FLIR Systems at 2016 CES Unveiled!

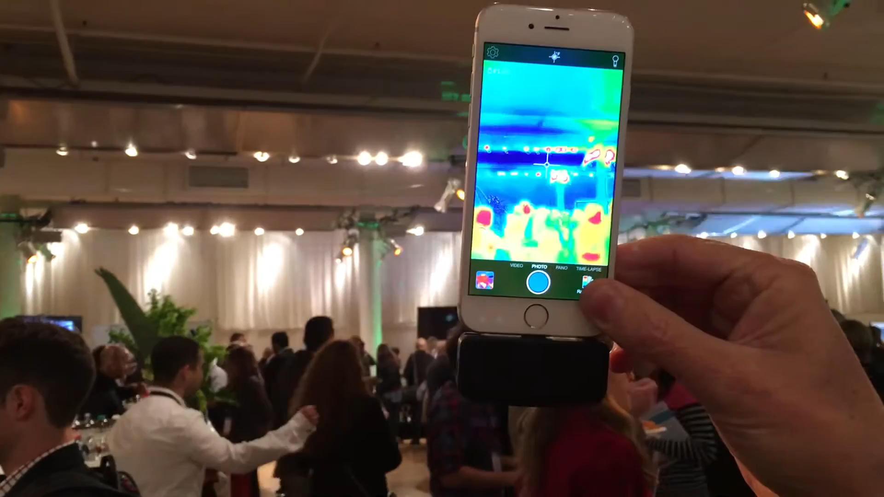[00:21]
Everything in the known universe either emits or reflects heat. So no light required. I can see total darkness and I can start to measure very small differences and then visualize those differences in heat. So what you're seeing here is a thermal image otherwise known
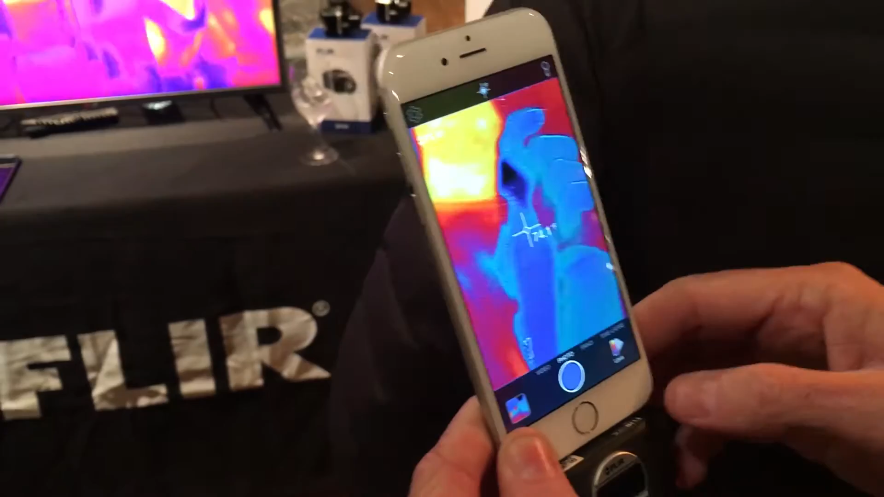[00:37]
as a thermi and I can do a couple of things here. I can take your temperature for instance.
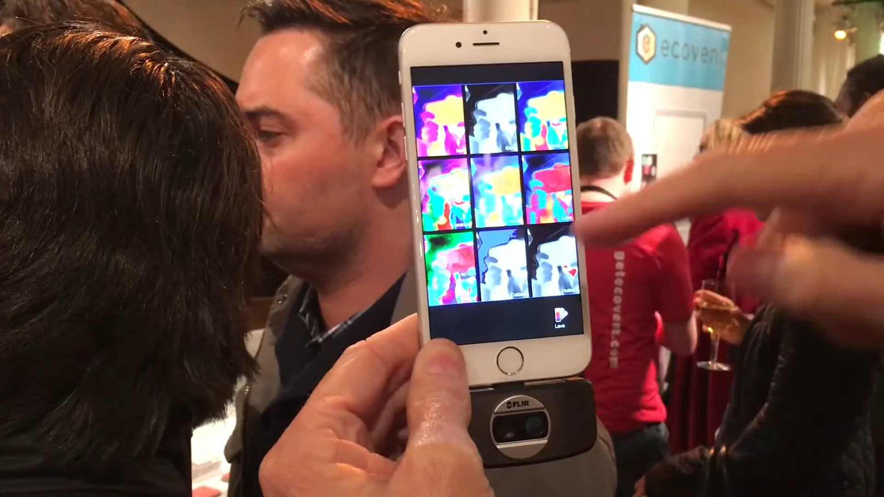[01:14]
Things like thermal green screen or zombie vision on the fun side,
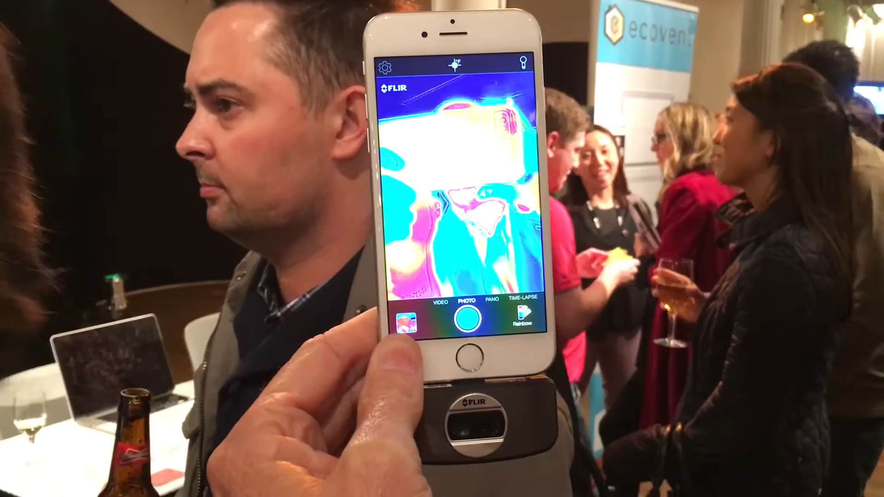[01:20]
diagnostic tools for home inspectors, independent contractors, that type of thing.
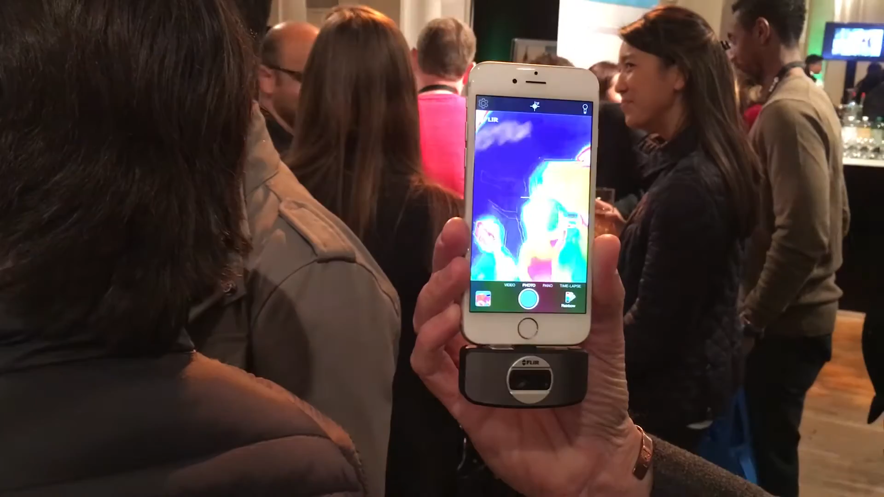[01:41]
So if you've got it plugged into your phone, you can, with a standard USB connector, you can charge your device and your iPhone or your Android phone at the same time.
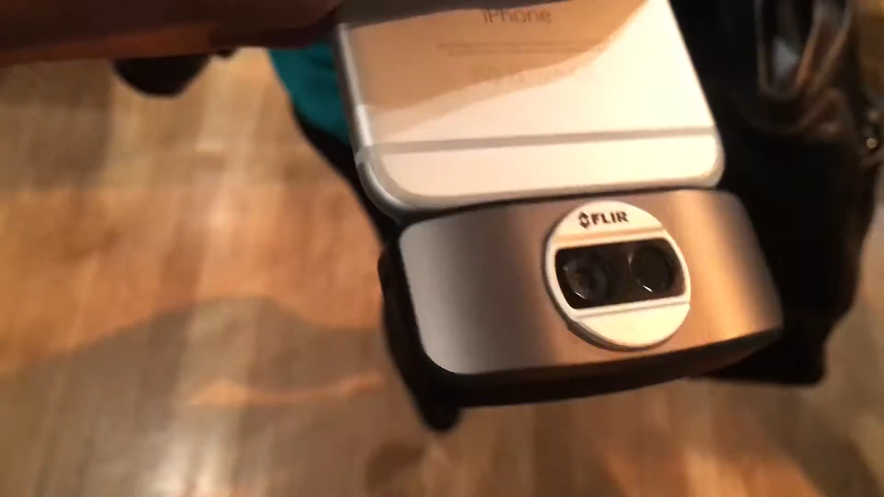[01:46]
So it actually has its own battery.
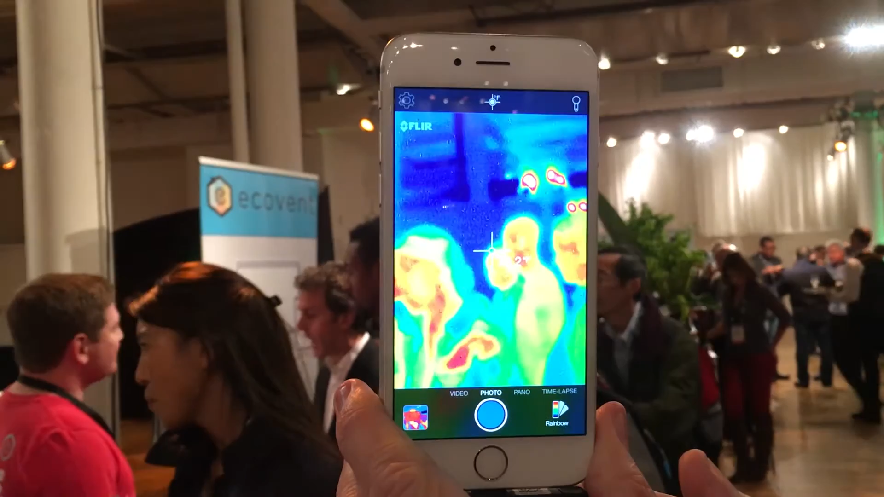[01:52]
The other thing that's cool about this camera is that it has two cameras. We actually blend a visible image with a thermal image.
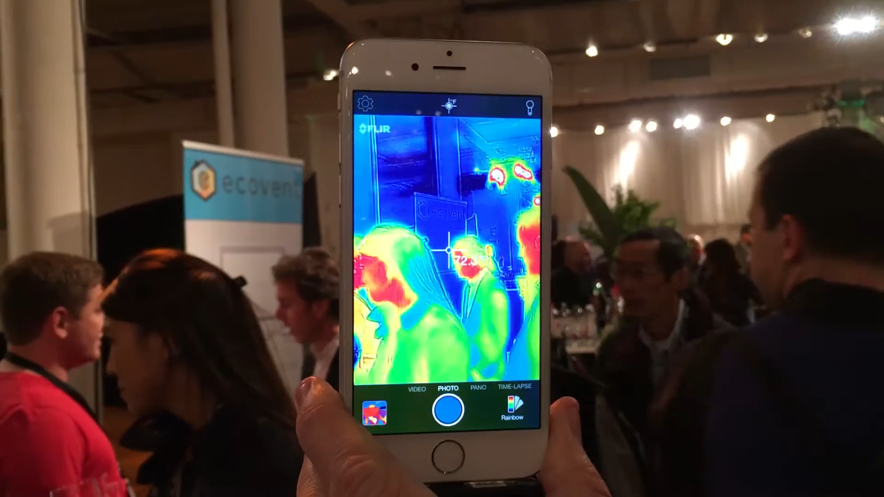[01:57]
So that's how you get all this incredible detail that you see here.
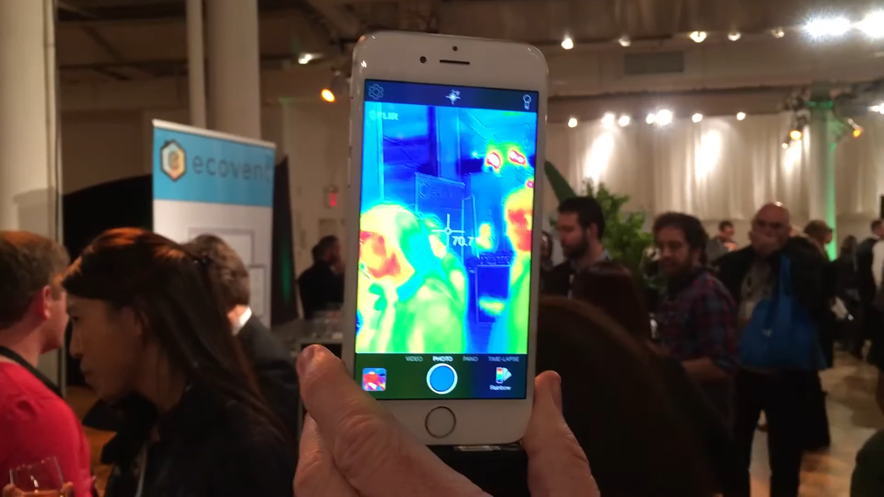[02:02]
So it adds a bunch of sort of visual context or detail to the image that you don't typically get with a thermal image. Yeah. Well, thank you so much.